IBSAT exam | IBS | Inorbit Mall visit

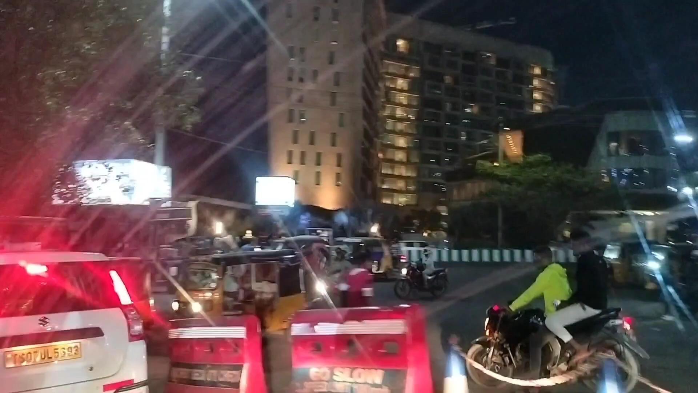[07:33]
तो हम उसी तरफ जा रहे हैं फिर गारी को पार्क करते हैं तो मेरा मॉल में एंट्री करते हैं
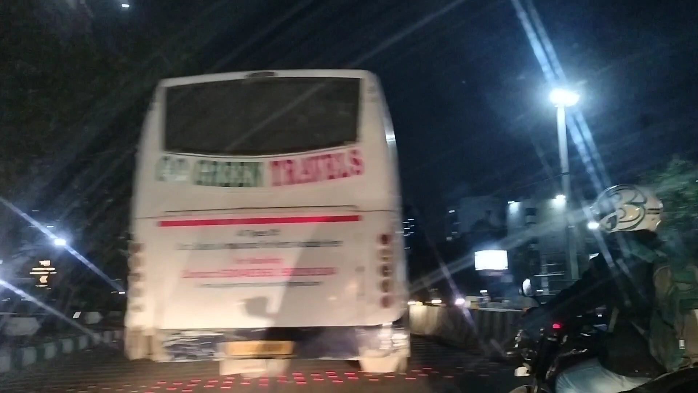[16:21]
गुमते गुमते कापी रात हो गया अभी हम घर की तरफ निकल गया है और अभी
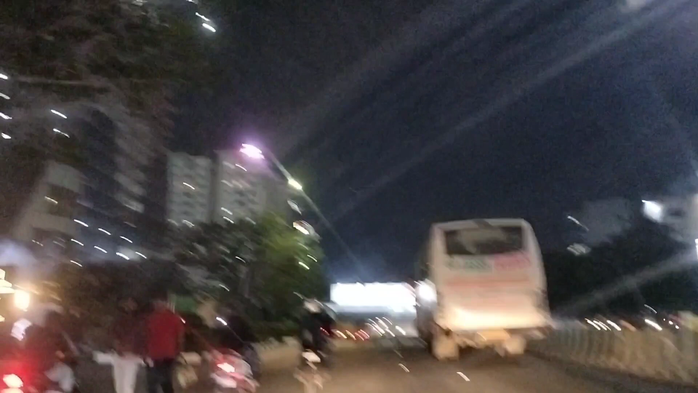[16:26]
हम रास्ते में हैं घर जाएंगे फिर थोड़ा सा खाना भी बनाना है